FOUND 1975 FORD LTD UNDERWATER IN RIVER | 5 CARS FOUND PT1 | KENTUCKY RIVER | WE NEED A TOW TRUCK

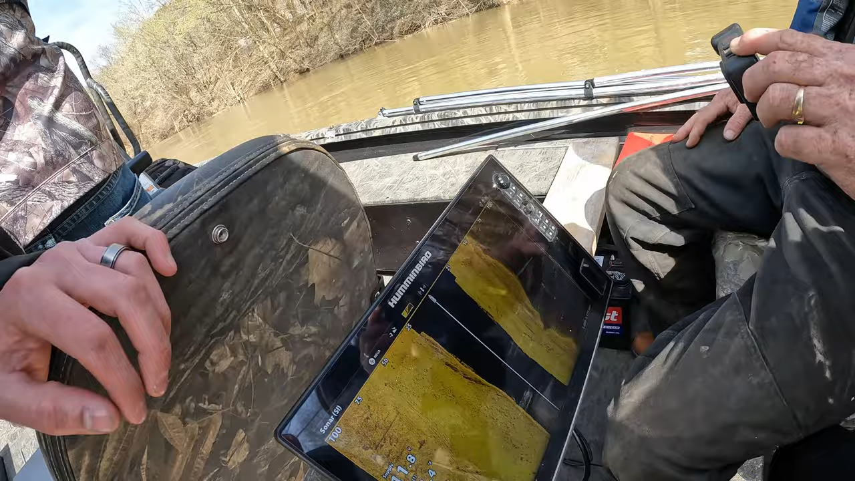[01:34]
Could be steps. Yeah. Hey, Ron, cut us to the left and go out about 20 feet. Yeah, that is old steps. Maybe. Where it's high. It is there, look. That probably comes down and it's a mooring.
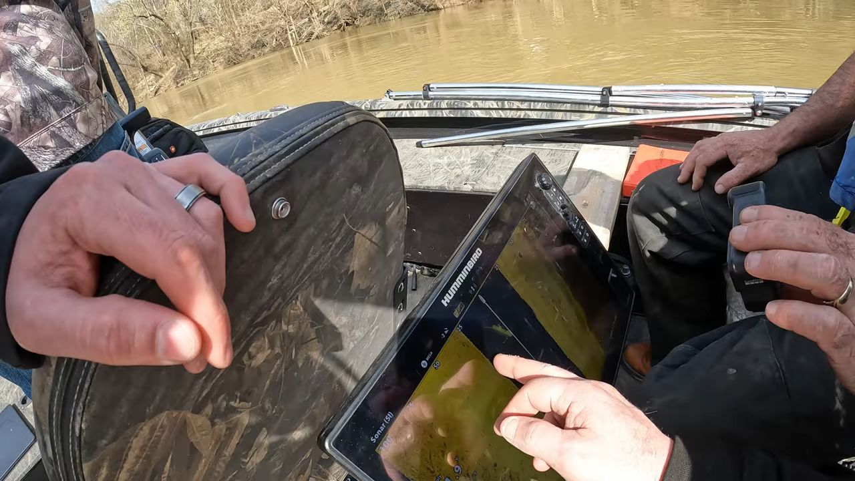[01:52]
That's a log. Hold on. You're good. Oh.
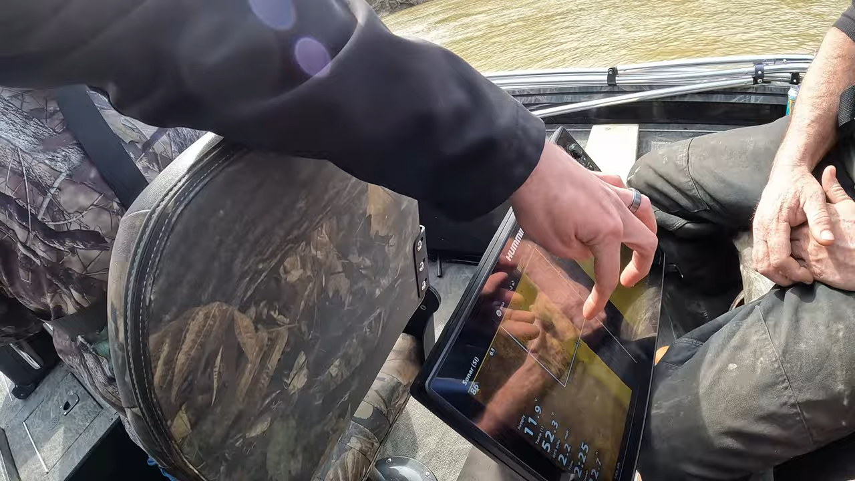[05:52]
I don't know what that is up front. So that's just what it looks like to me. It doesn't mean that's what it is. Yeah, that's what blows it off.
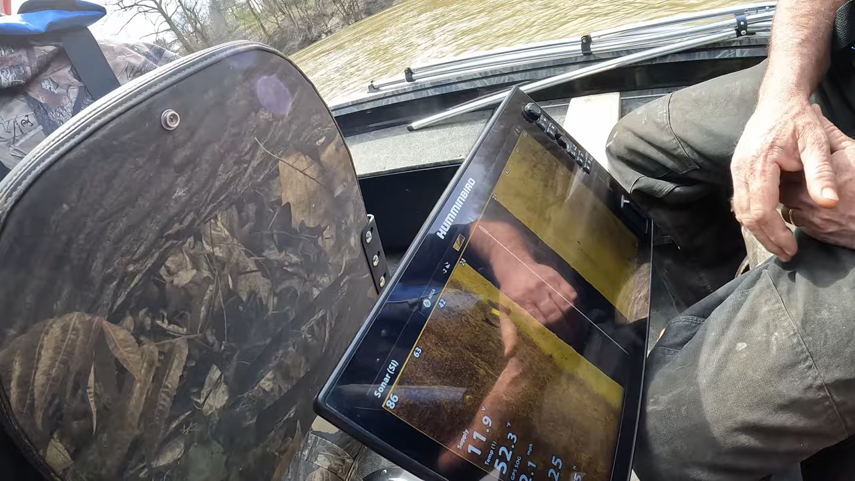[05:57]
Looks like it's on the side. I think it's a truck. Or something.
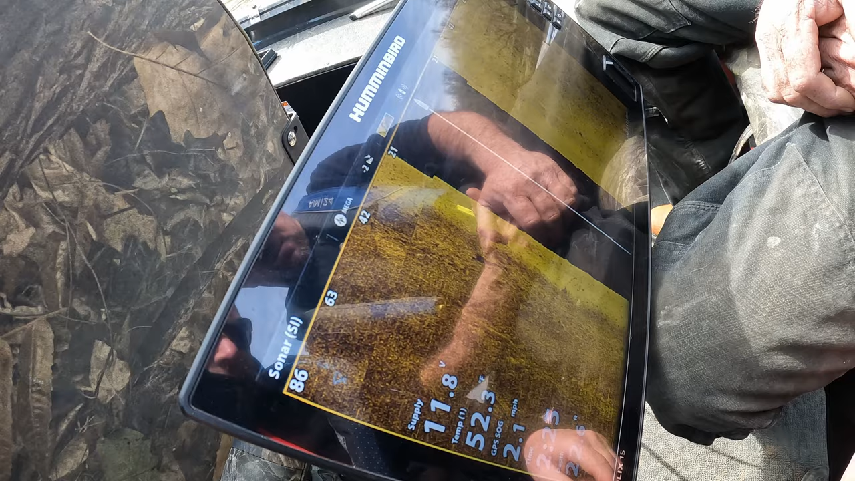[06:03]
Don't know. It's kind of, I mean, it's questionable, but it definitely looks, it's man-made. That's nice. You can just do that.
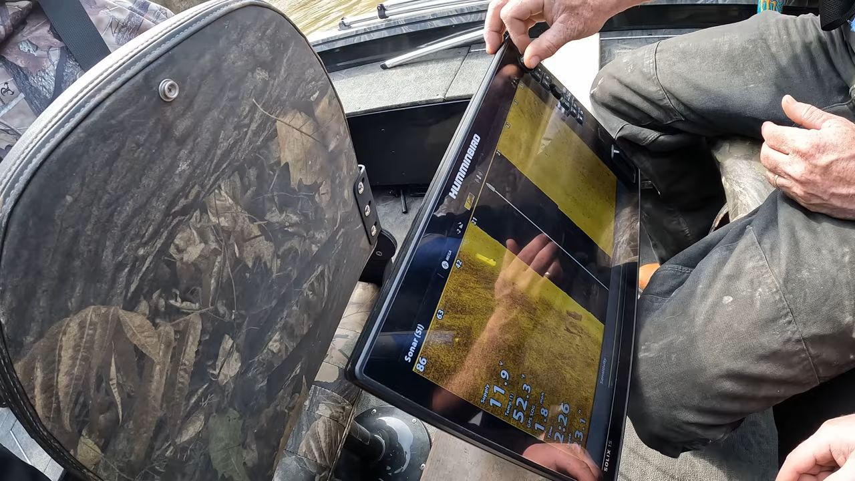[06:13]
I gotta go through the settings on mine. Find your sensitivity. Yeah. Let's look back around.
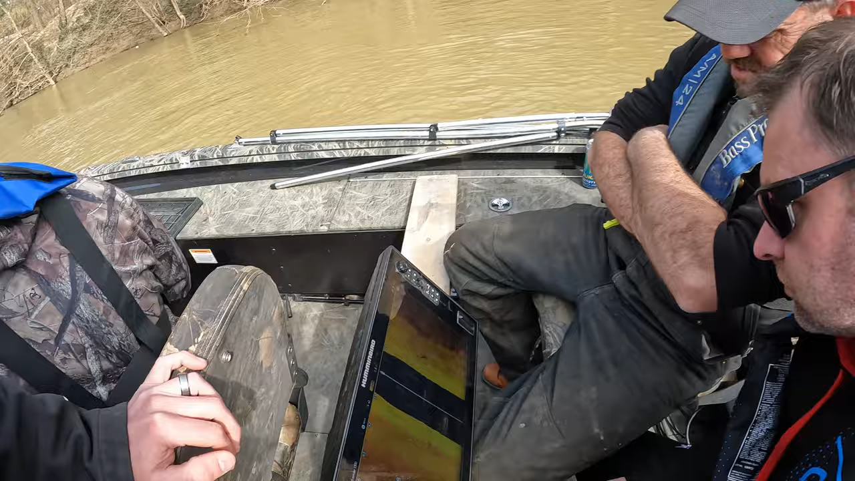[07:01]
Looks like flat shell rock to me. There's a tire. I don't know. I see a tire there.
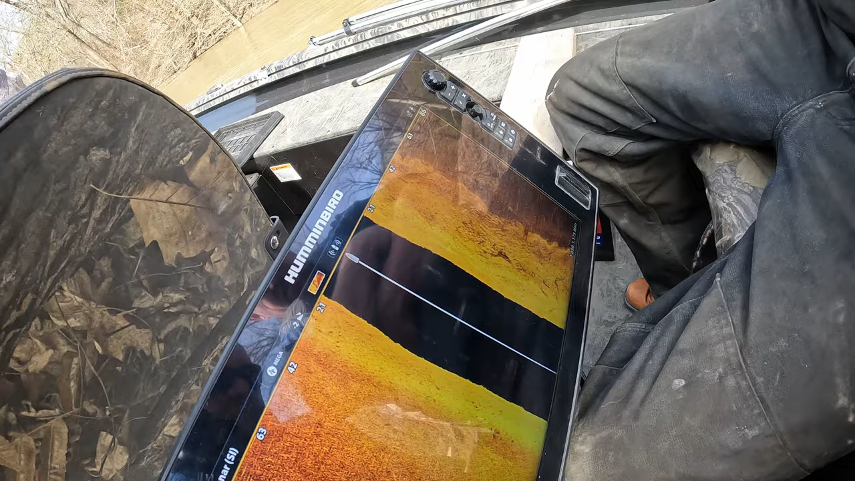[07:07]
See the steps? Yeah, right there.
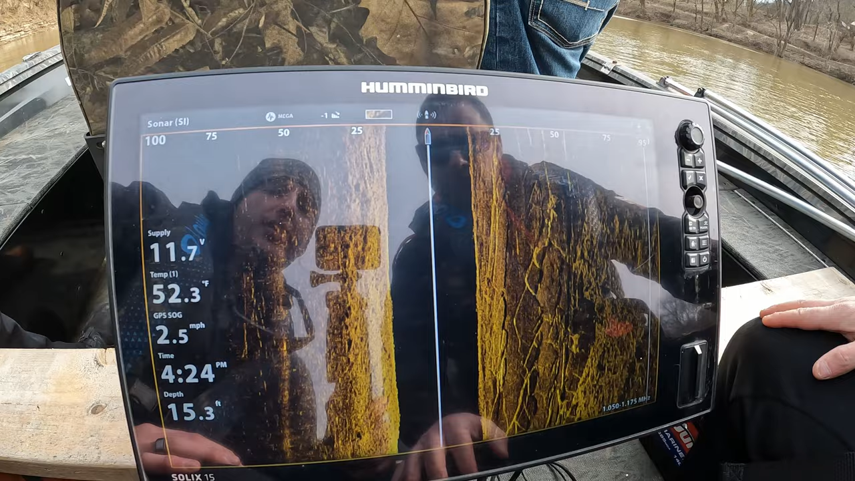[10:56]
On screen: depth 15.3 ft, water 52.3°F, speed 2.5 mph
We just passed it one time and it popped up. They're just trying to differentiate if it's a vehicle or a boat.
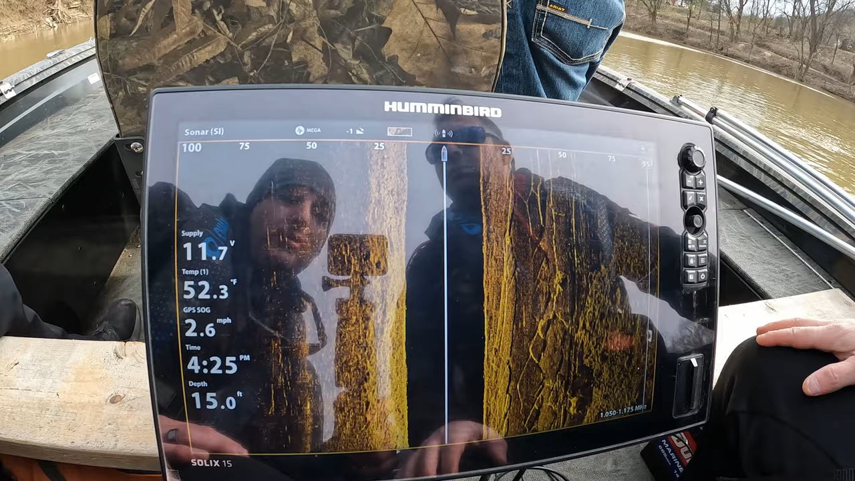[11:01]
On screen: depth 15.0 ft, water 52.3°F, speed 2.6 mph
That looks like a vehicle. I can see the engine.
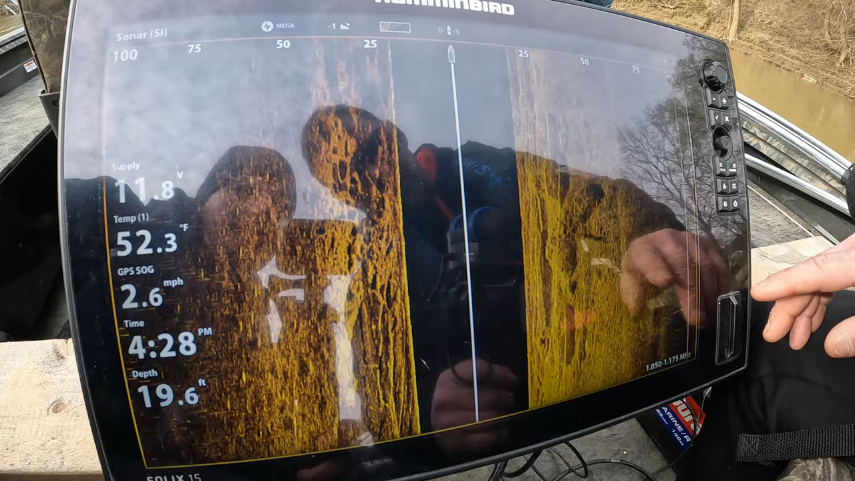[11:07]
On screen: depth 19.6 ft, water 52.3°F, speed 2.6 mph
And I can see a tire at the end. Got lots of beams. There's a tire at the end.
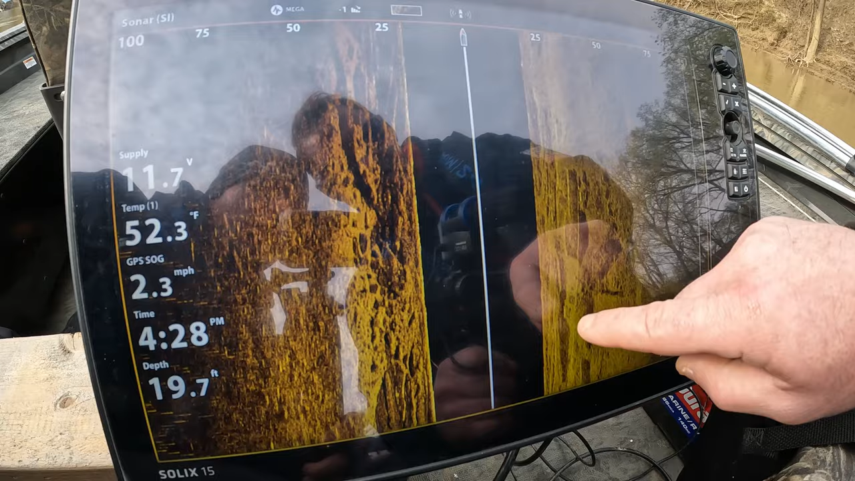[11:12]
On screen: depth 19.7 ft, water 52.3°F, speed 2.3 mph
It's kind of rounded in. I can see the engine. No, no. That's a wheel underneath. Yeah, it is.
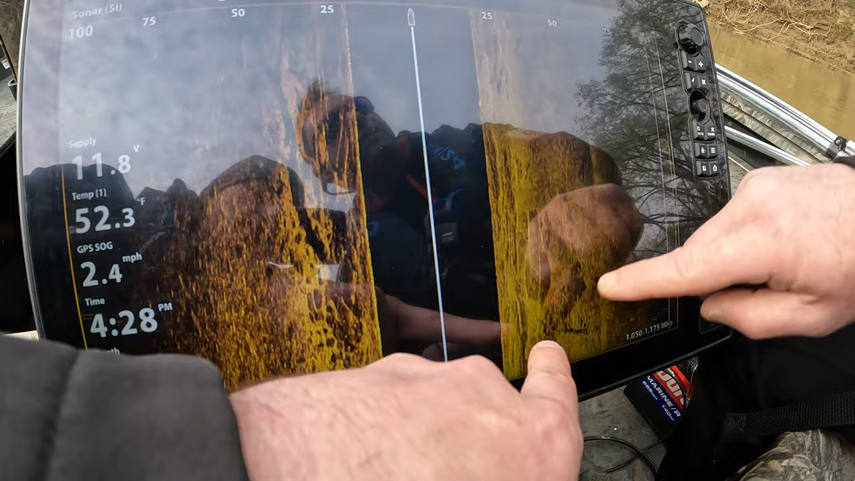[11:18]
On screen: water 52.3°F, speed 2.4 mph
That's a wheel underneath. You can see the wheel and it's the front. The front's back up to the, I don't know what way we're going right now.
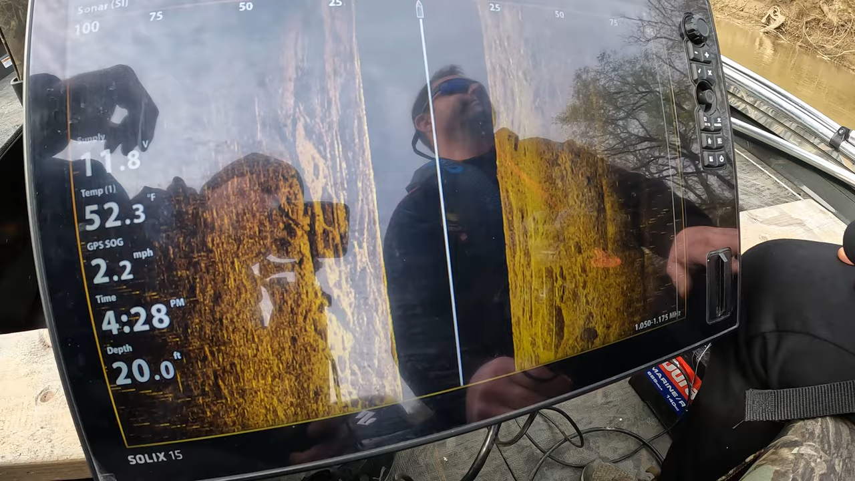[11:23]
On screen: depth 20.0 ft, water 52.3°F, speed 2.2 mph
The front's but going that way. Yeah, you can see the roundness. You can see the motor. Yeah. Okay, so see that, where that ditch comes in right there?